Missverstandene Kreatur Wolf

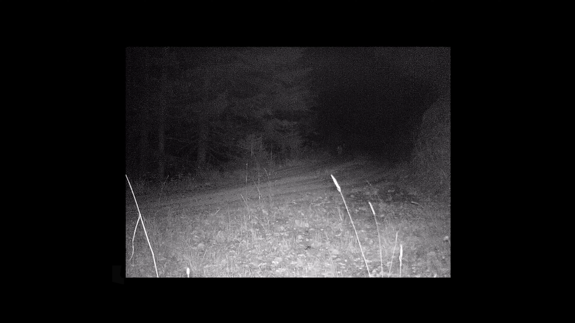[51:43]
Die Qualität der Aufnahme war schlecht, aber die Freude darüber umso größer.